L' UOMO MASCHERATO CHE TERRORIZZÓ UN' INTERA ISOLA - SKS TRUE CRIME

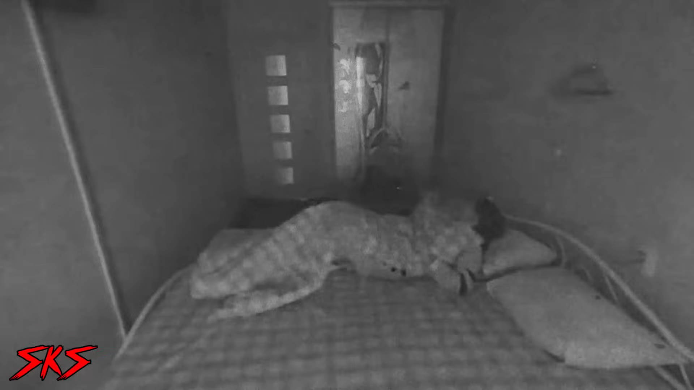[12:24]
nel suo letto e se ne va come se nulla fosse successo.
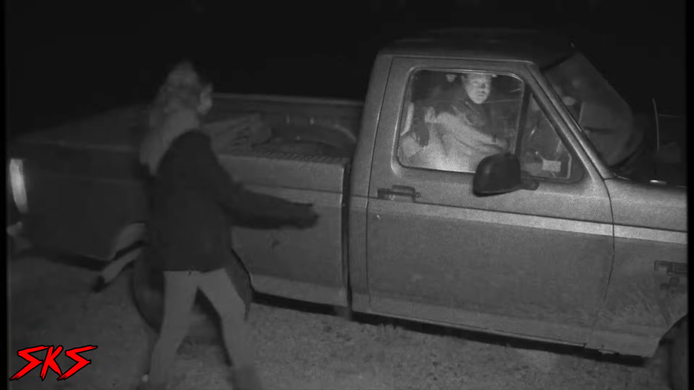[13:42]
La ragazza ingenuamente ci credette e salì sull'auto.
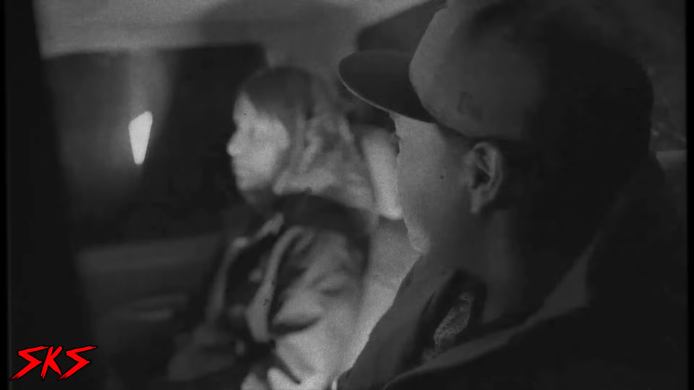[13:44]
Ma ben presto si dovette ricredere.